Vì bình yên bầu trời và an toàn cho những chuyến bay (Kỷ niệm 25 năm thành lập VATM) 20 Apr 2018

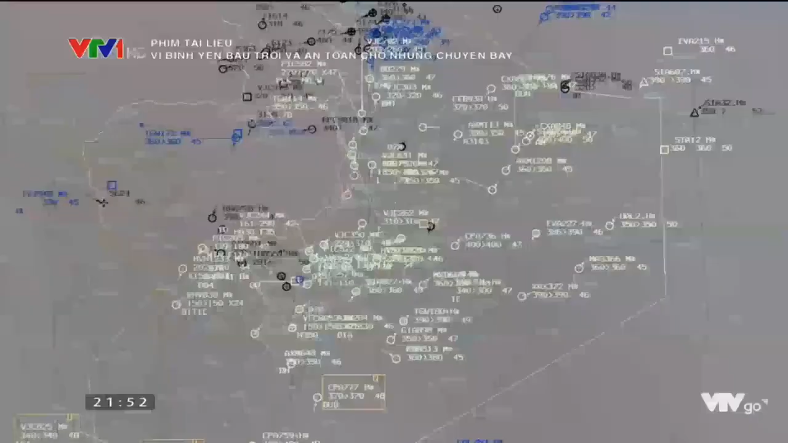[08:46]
So với vùng thông báo bay Hà Nội thì vùng thông báo bay Hồ Chí Minh có mật độ giao thông hàng không cả trong nước và quốc tế cao hơn khá nhiều.
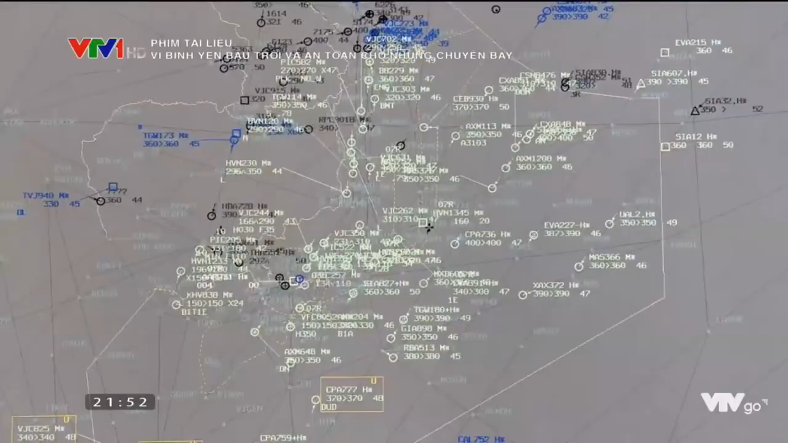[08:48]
Đặc biệt,